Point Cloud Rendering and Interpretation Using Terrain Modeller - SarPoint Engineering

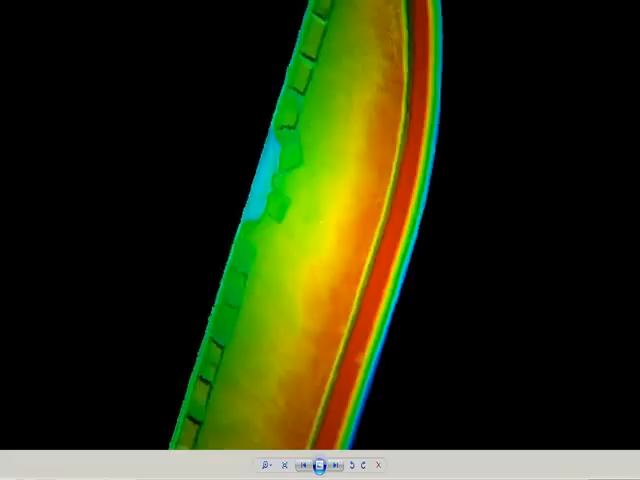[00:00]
All right, so what we have here today is a discussion of some of the point cloud visualization tools that we're working on to be able to navigate through 3D data sets that we're collecting with our mobile laser scan data.
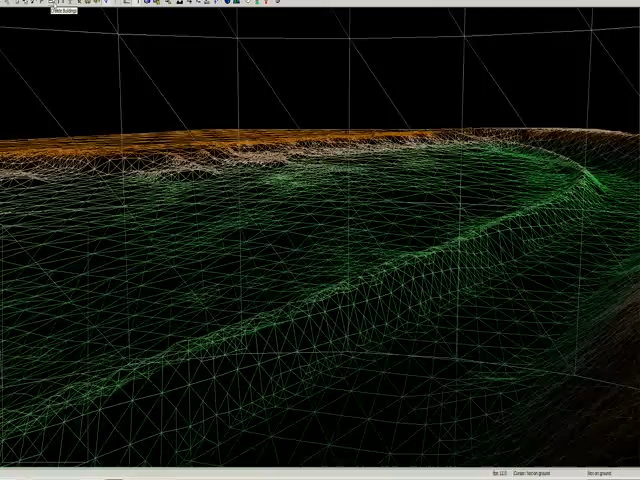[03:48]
This is the non-rendered scene. And also, there's a number of tools.